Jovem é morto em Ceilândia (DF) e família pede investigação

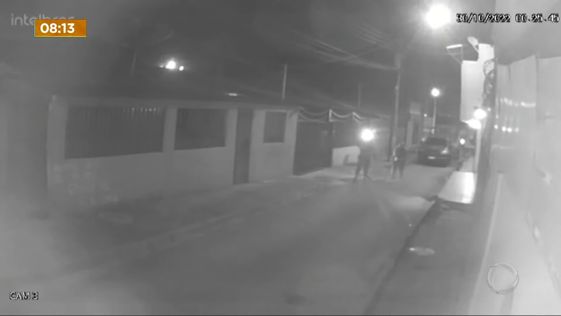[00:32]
estaria numa festa acompanhado da namorada e aí houve uma confusão, uma briga entre mulheres. O batalhão pessoal do BOP, da polícia militar, passou pelo local,